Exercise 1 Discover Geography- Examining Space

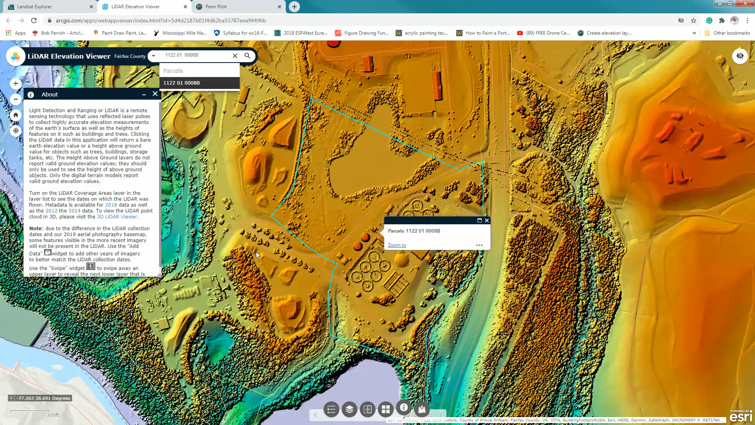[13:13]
And, in fact, this location is near a quarry that I'm interested in you exploring.
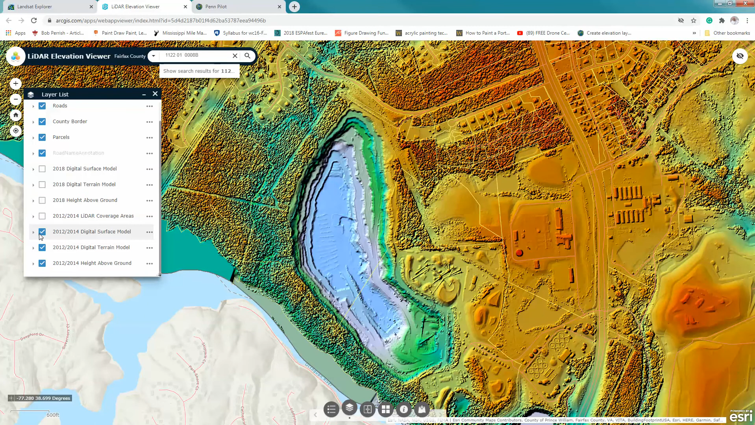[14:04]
And if I turn it off, you'll see the bare ground. And if I turn that one off, I'll see the elevation, height above ground. And if I turn that off, I'll see back in 2014. If I turn that off again, you'll see the bare ground then. And what I'm going to ask you to do is look at these elevations.
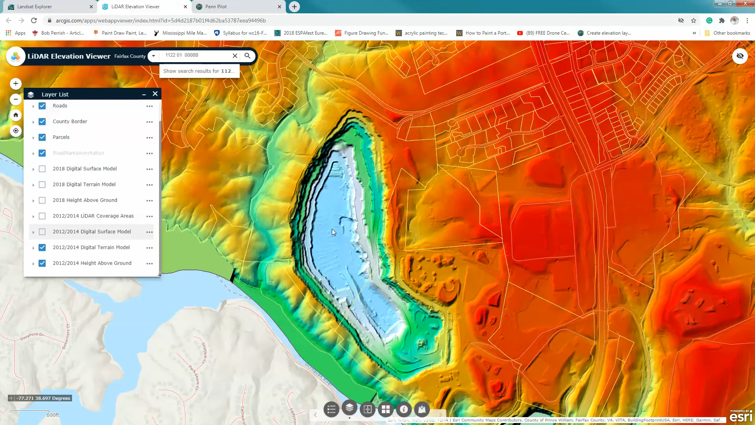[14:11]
And the easiest way to see elevations, again, I have to turn all these back on. If I click on a location, what it's going to give me, you'll notice there are seven readouts here. It gives me the parcel ID. It gives me the height above ground in 2018. So, again, here, there's an area that's 0.2 feet above the base, the bare ground. The bare earth elevation, there's negative 107 feet. So, again, in other words, they've dug down 107 feet.
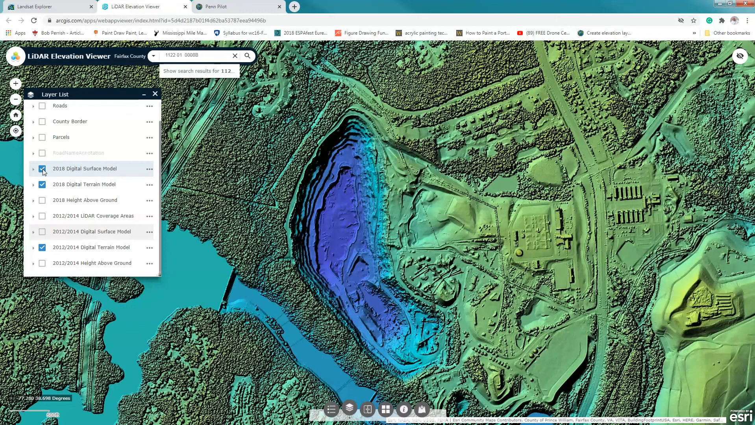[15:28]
Again, a quick review. What we're seeing here is, in general, the overall view of the area in terms of the actual surfaces of all features. The terrain is the bare ground. I've stripped away all of that.
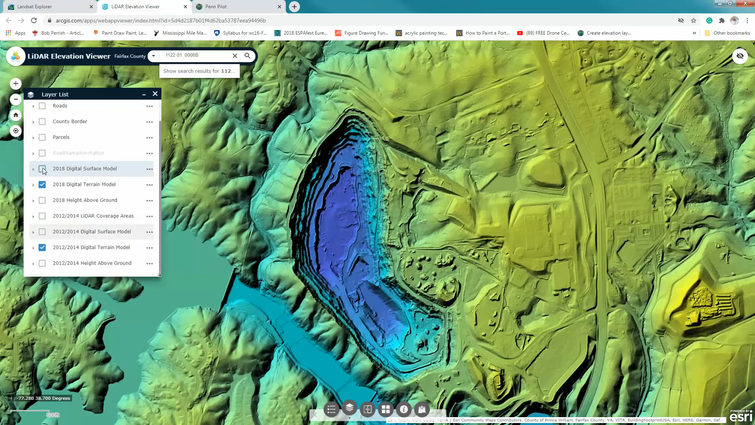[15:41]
Okay. The last part of the exercise looks at historical aerial imagery.